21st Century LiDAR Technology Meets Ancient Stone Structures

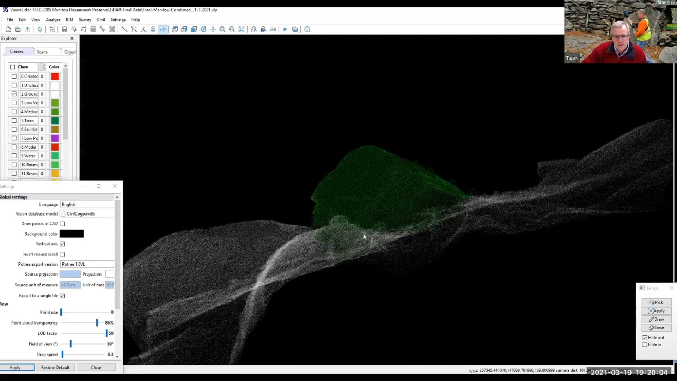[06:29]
So again, keep in mind the scanner has an accuracy of one to three centimeters. So the details are not as crisp as a photograph.
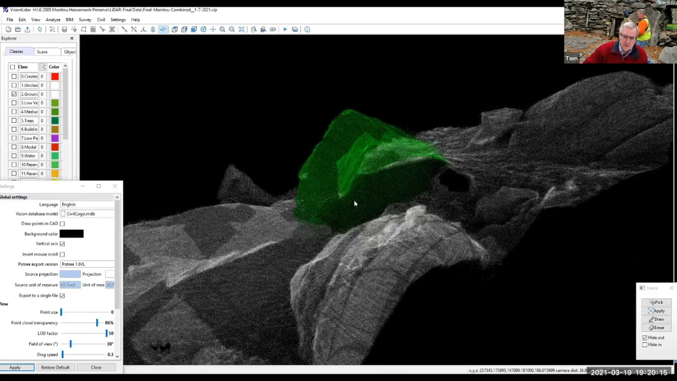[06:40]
However,
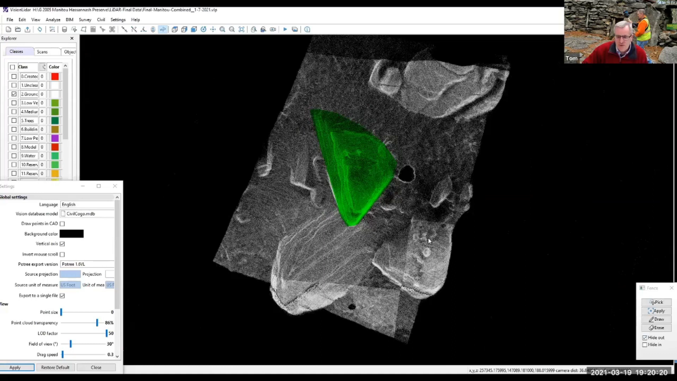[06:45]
I captured each of these two one-acre parcels in about an hour and a half. And you just can't beat that with the type of technology that we're using.
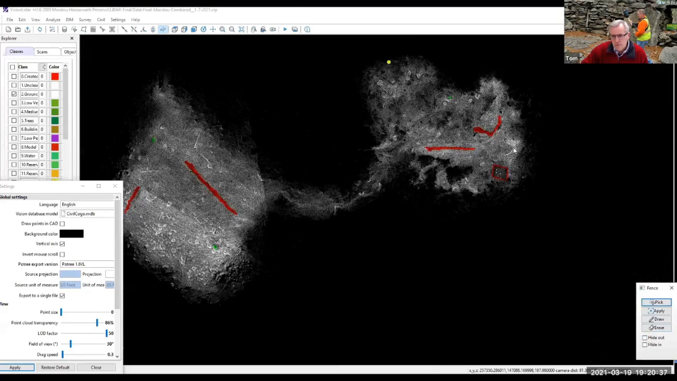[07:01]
So when we look at the stone structures, one of the things that we come across quite often, stone effigies.
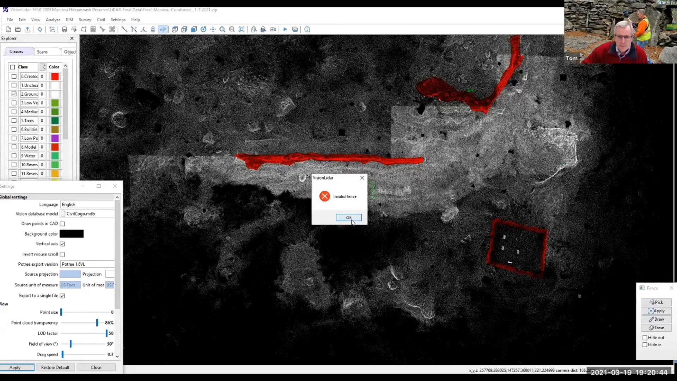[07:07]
And this east-west wall is discussed and presented as a serpent, a stone serpent. And you can see how it's curvilinear like a serpent with the head being here.
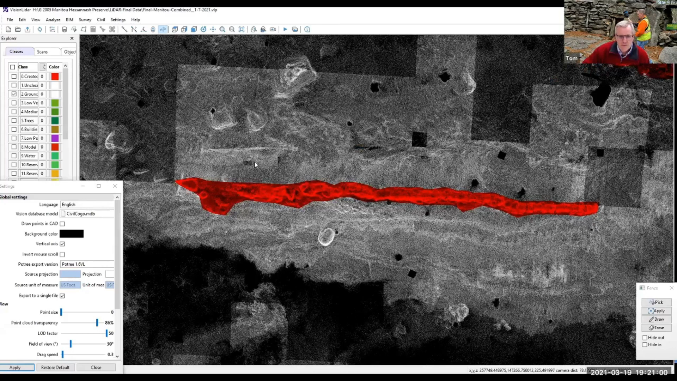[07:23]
We can take a look at it in a very unique manner here.
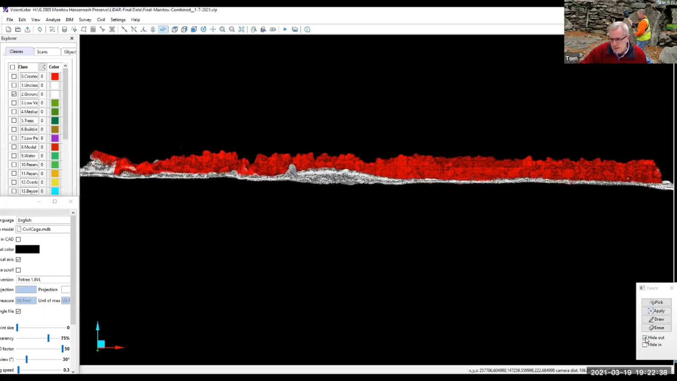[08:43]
you're going to see a relationship. So the deal is, which side of the wall do you look at? Well, you know, you don't know until you look. And if I unhide this and rotate this down, see that unique green stone that I highlighted earlier?
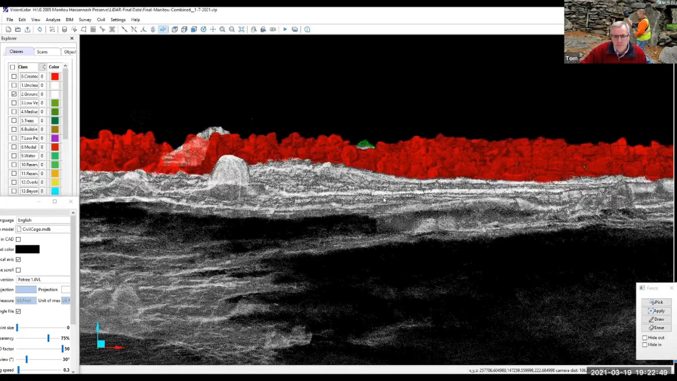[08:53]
So whether this is purposeful or accidental, you know, we really don't know.
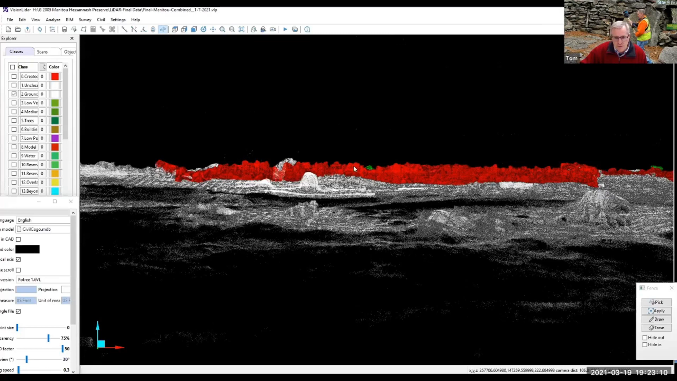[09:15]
But we do know that this is a north-south alignment. The serpent wall is a due east and west alignment. One of the other things I can do with the software is I can create polylines.
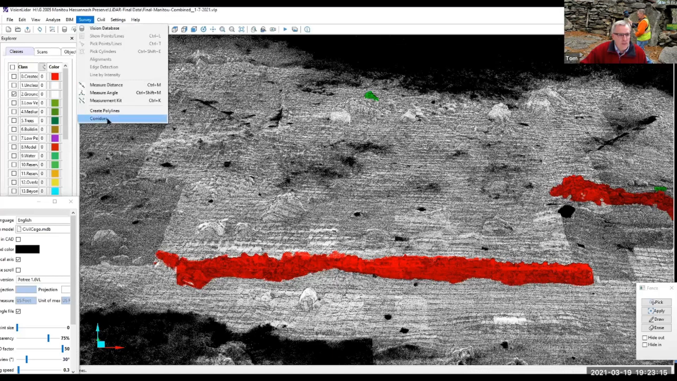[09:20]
And I added some here to show you some potential alignments.
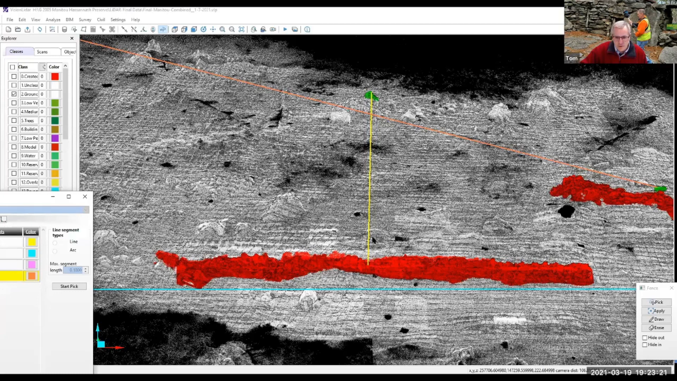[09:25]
So the yellow line is the one we were just looking at.
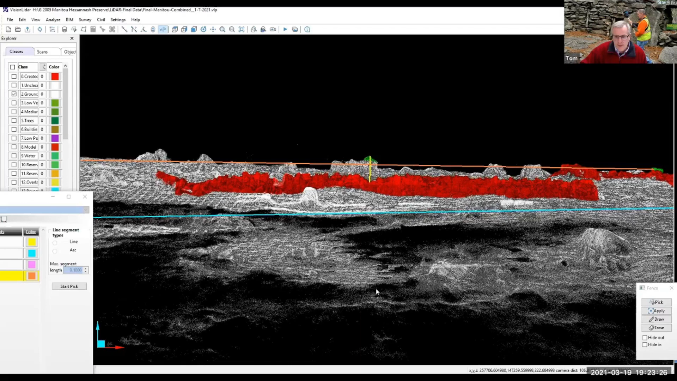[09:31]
And if we look at the serpent wall,
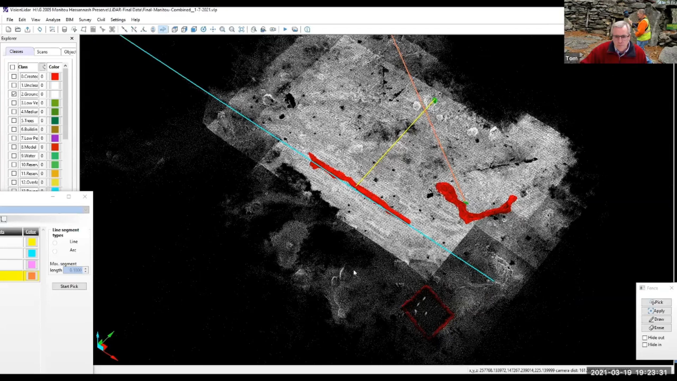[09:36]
so it connects from the
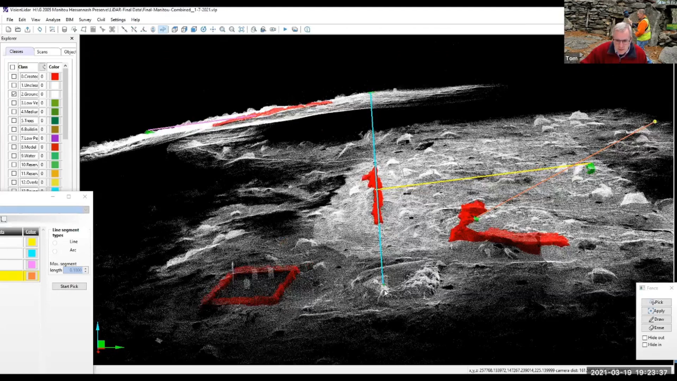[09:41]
high point on this stone structure,
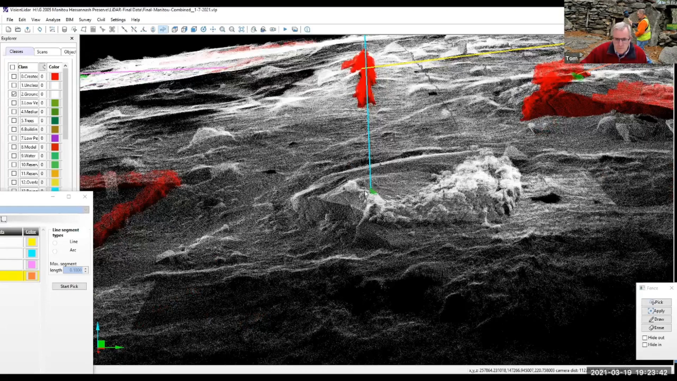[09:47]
directly through the serpent wall,
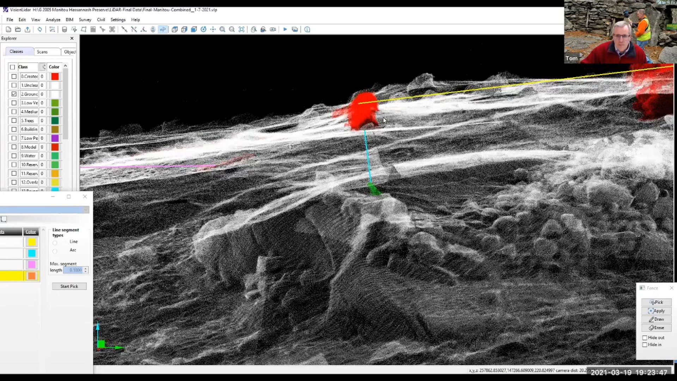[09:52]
off into this stone structure in the distance.
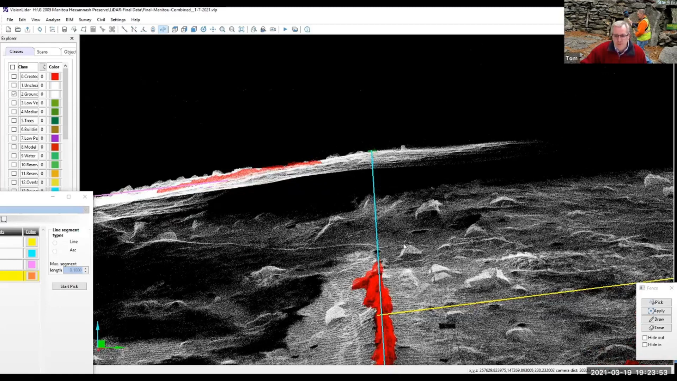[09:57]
And today, while I was getting ready for this, I said, well, let me just see what else I might be able to find here. I find a lot of boulders that are set one next to each other. And if you look between,
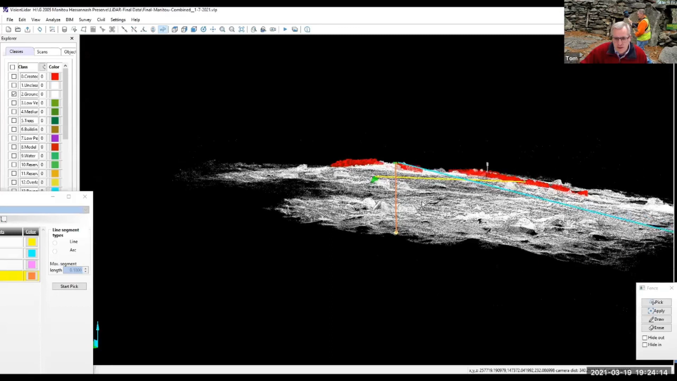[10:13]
you may see some alignments or sunrise, sunsets, but this double boulder, this double boulder leads right to this standing stone
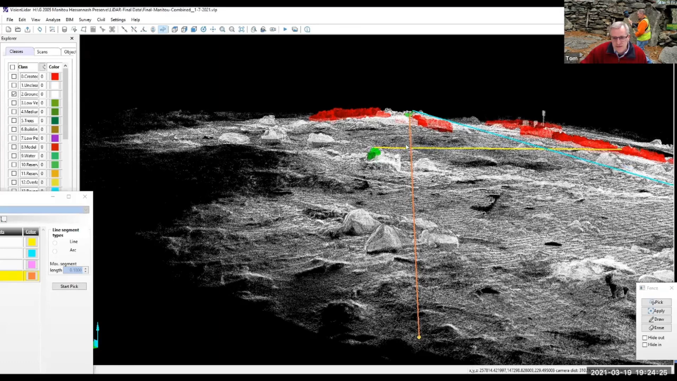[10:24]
at the top of this wall here.
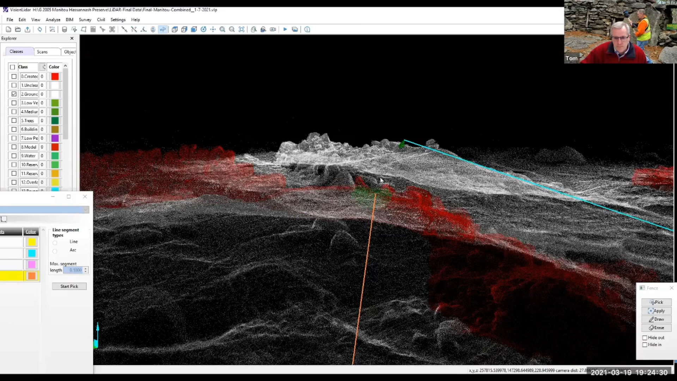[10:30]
And again, I can't tell you if it means anything. It's just what I'm noticing as I look at the scan and try to understand what's going on.
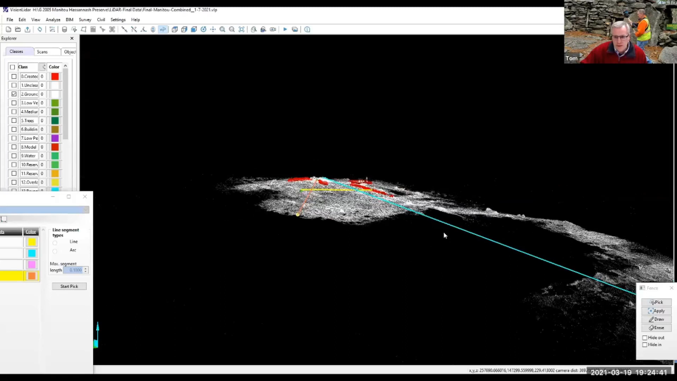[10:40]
And then another alignment down here, through this wall, we'll isolate this wall, so I can just show it to you.
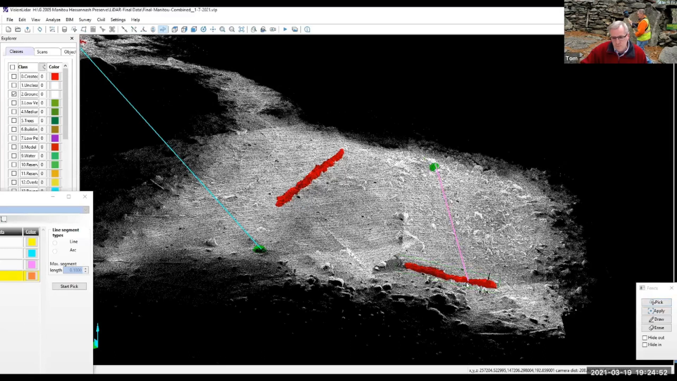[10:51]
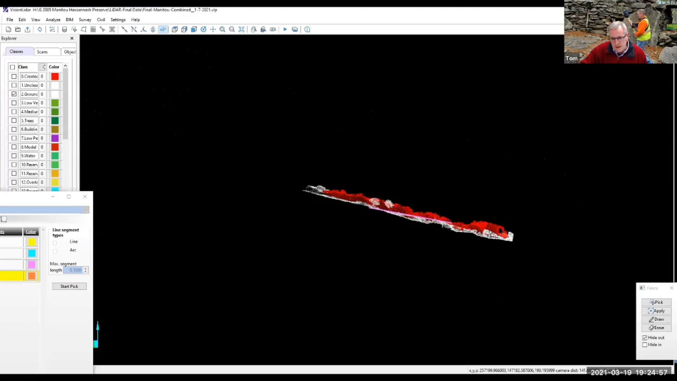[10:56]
Again, you see the undulations of the wall.
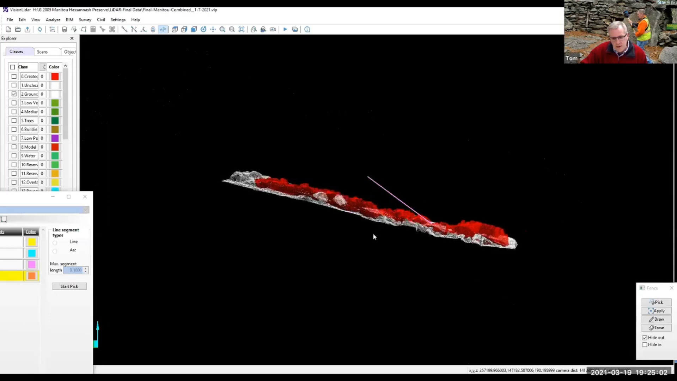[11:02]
And if we go from the low point to that human profile and look at the route between the two,
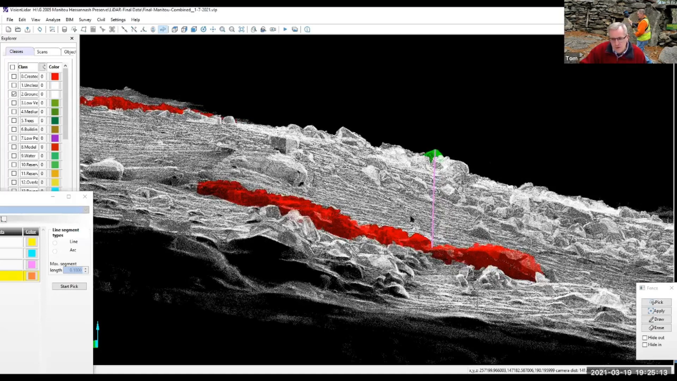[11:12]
it's almost the only route that there are no stones that you'd have to climb over in order to get from one area to another.
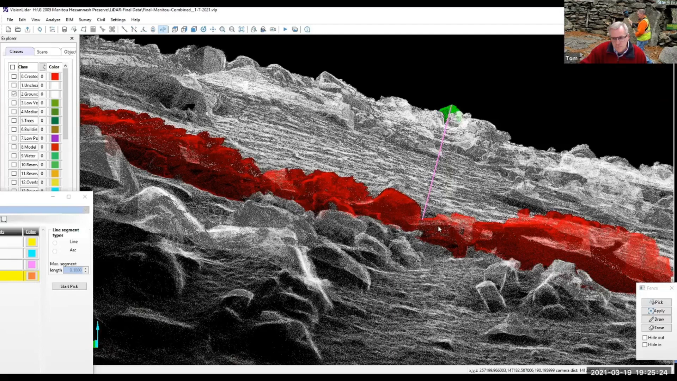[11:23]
And again, I can't tell you if that's purposeful or accidental or if I found something that's meaningful. You know, we just don't know.